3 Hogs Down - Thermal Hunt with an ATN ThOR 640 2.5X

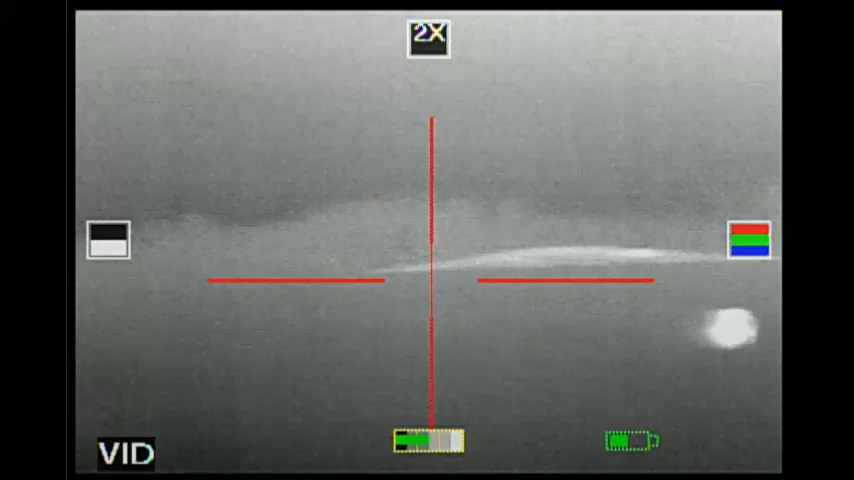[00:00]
Yeah, I'm ready. John, you ready?
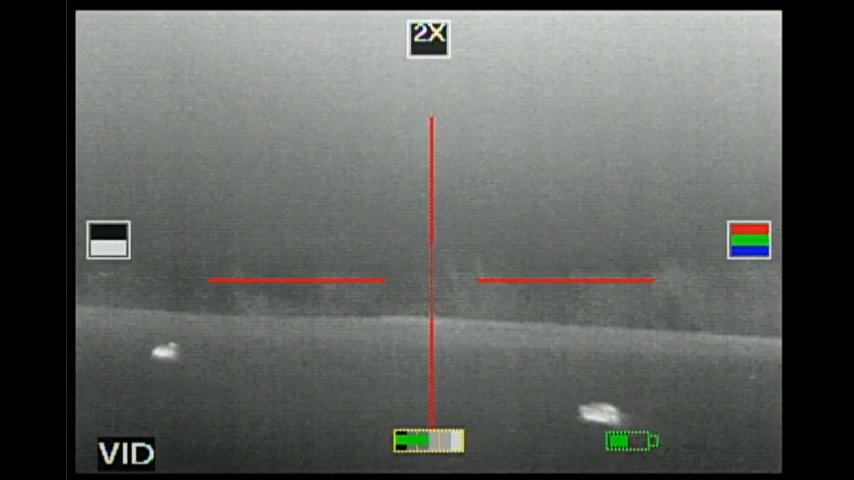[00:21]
Two down. John, put it... I got around where? There's one running.
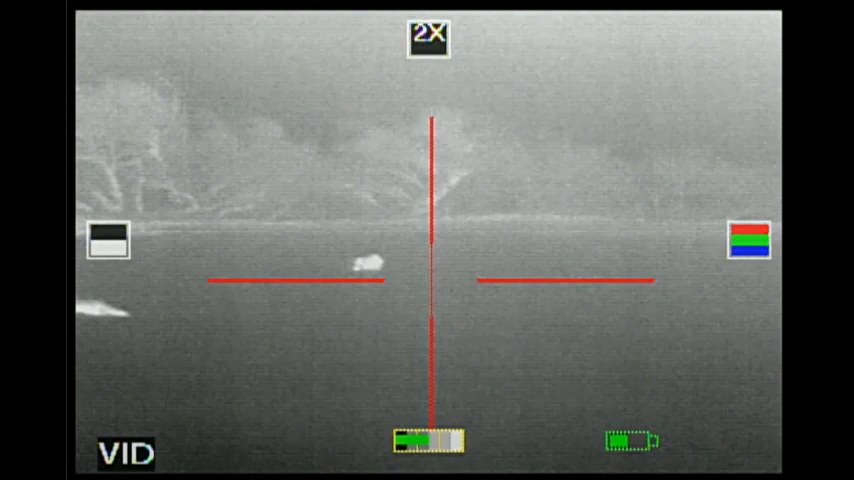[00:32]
He's just kind of hobbling around. Took one in him. One on the ground there? Yeah. In the distance?
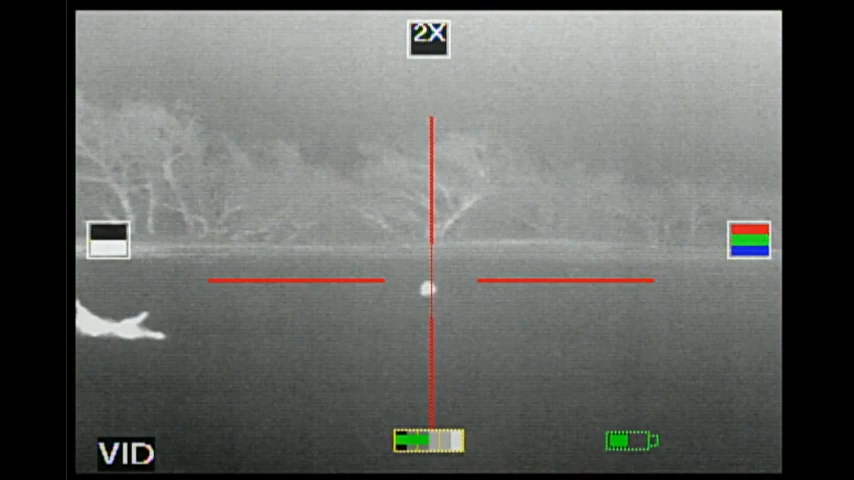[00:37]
He's down now. Spoke myself nicely. Looks like he's down now. Did you see that lens drop?